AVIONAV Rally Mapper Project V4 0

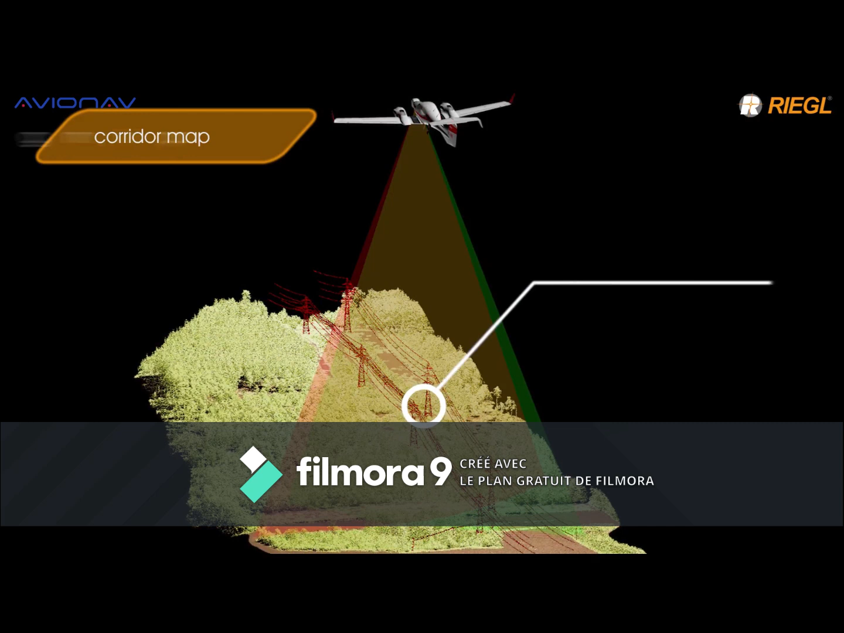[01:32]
whereas we can reach a productivity of 30 square kilometers per hour at the highest resolution and up to 150 square kilometers per hour at the lowest one.